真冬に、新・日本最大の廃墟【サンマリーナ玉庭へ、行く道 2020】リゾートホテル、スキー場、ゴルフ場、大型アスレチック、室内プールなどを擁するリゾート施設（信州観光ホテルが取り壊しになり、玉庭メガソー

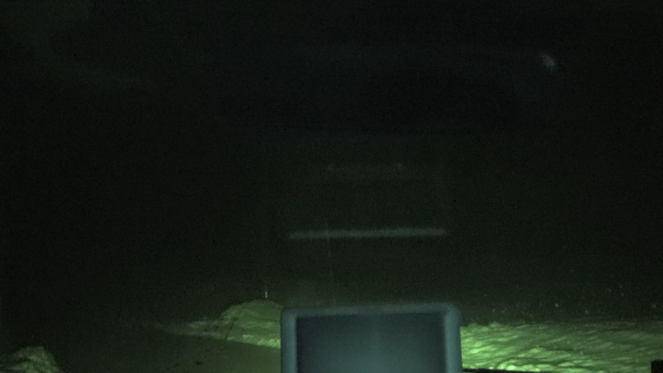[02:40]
光ってるんすかあれあれじゃない市場口光ってるところもあったでも全く光ってない建物もあるホテル何棟もあるしあーまあどこでも